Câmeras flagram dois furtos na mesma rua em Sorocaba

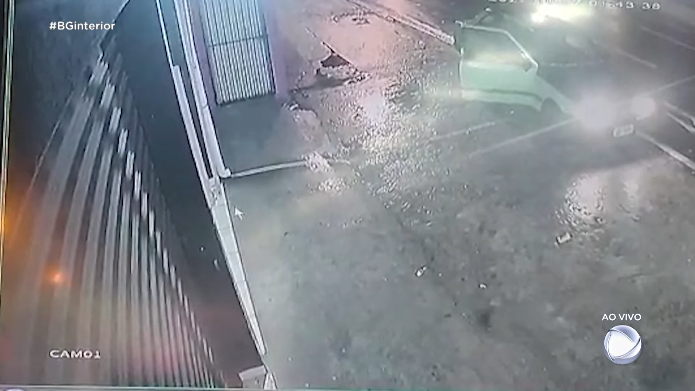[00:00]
Câmeras de segurança flagraram o momento em que um carro para em frente à loja de roupas por volta da 1h43 da madrugada de sexta-feira.